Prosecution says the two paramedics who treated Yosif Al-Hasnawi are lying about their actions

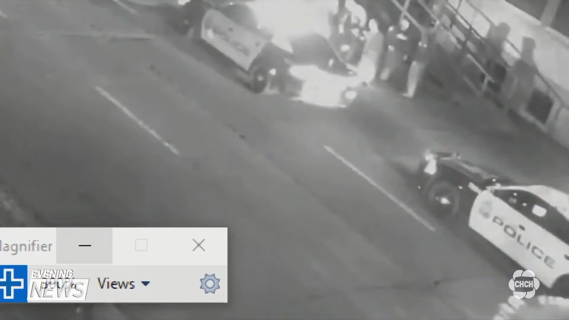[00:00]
Prosecutor Scott Patterson went frame by frame through surveillance footage that shows Steve Snively arrive at Yosef Alhasnawi's side, kneel down, and then get back up again. In total, Snively tended to the 19-year-old for 19 seconds.